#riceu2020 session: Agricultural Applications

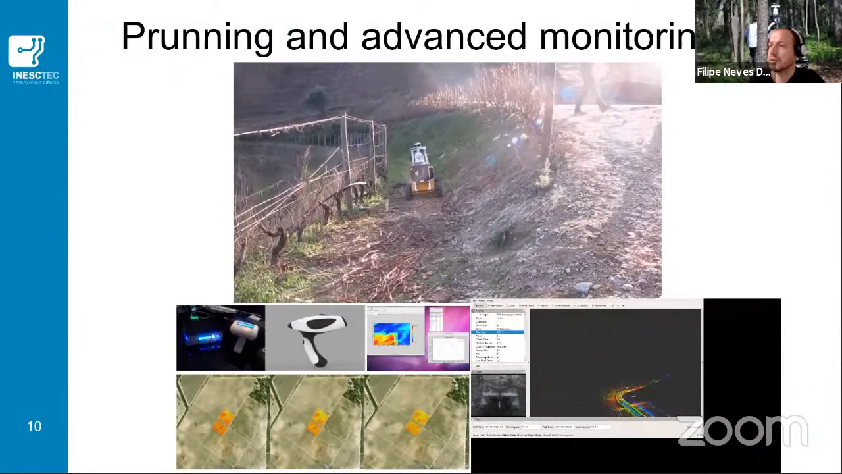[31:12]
the natural features that we have on these vineyards, namely the trunks that are placed in these vineyards.
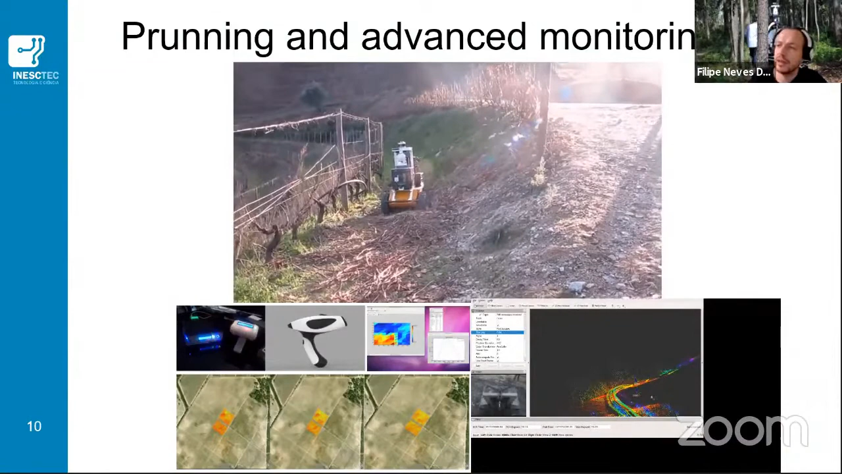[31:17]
Besides vineyards, we are also working for the forestry.